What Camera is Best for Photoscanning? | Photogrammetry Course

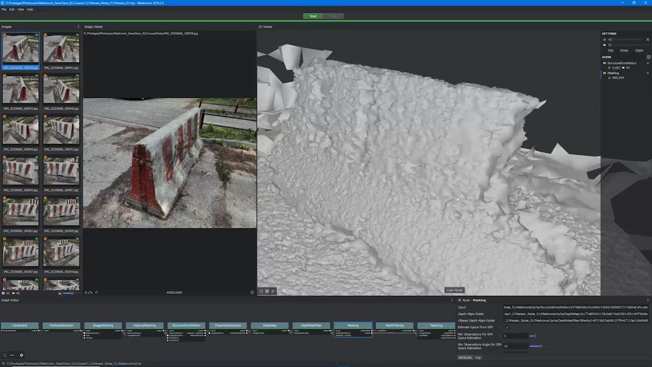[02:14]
The input that has a high entropy or the high noise to signal ratio produce noisy meshes, no surprise about that.
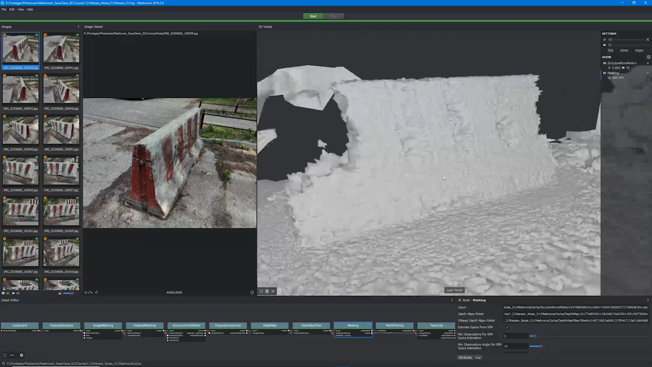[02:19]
And from this perspective resolution can be very deceptive. Here are two images for comparison.
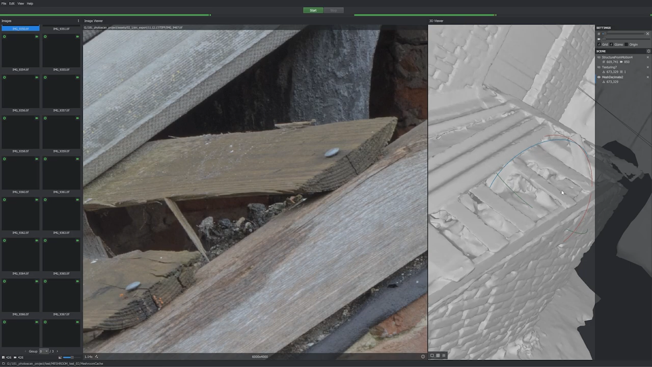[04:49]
The same object captured on a device with a sharper optics will look much much better in any software,
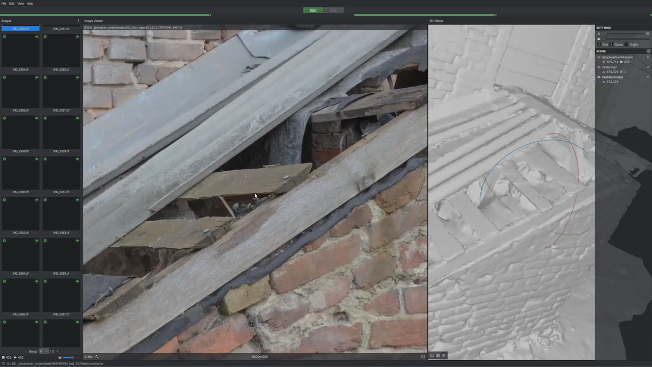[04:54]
be it Meshroom or Metashape or Reality Capture.